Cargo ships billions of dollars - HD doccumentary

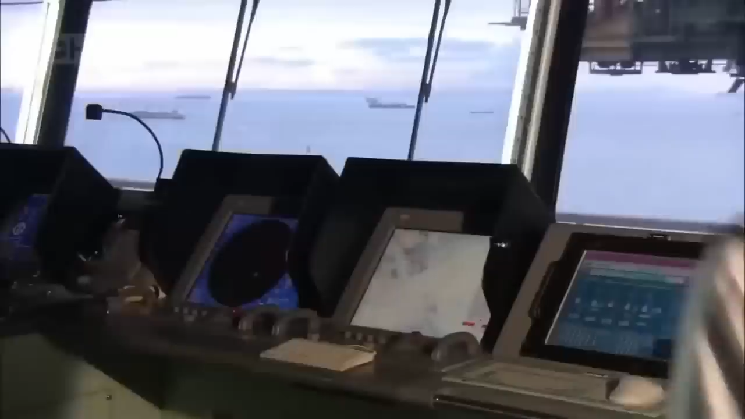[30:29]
ship's course and see any oncoming traffic all in real
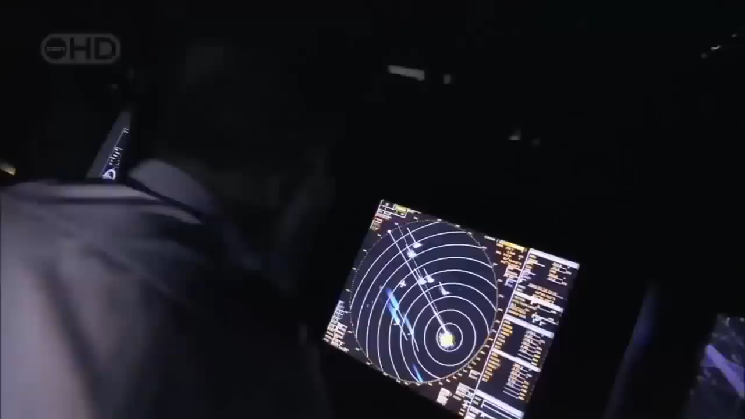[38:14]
said mate i've got two targets here and these guys that come aboard if they can get aboard they're ruthless they'll kill for the u.s dollar
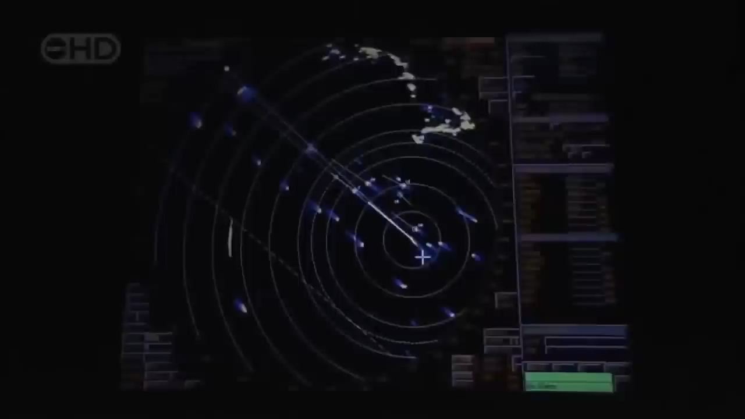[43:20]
and ears 350 two miles stopped when a vessel registers on the